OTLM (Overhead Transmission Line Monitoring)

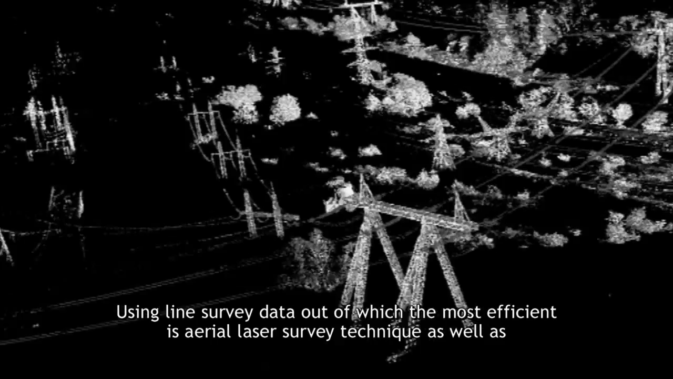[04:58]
Using line survey data, out of which the most efficient is aerial laser survey technique as well as methods of OHL
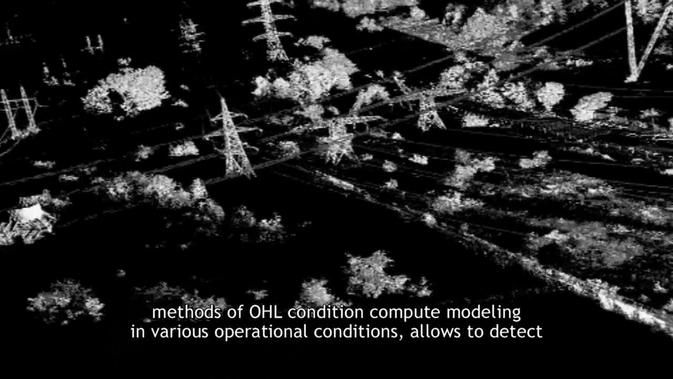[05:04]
condition compute modeling in various operational conditions, allows to detect current loads and heating temperatures where a danger of breaking minimal legal clearances appears.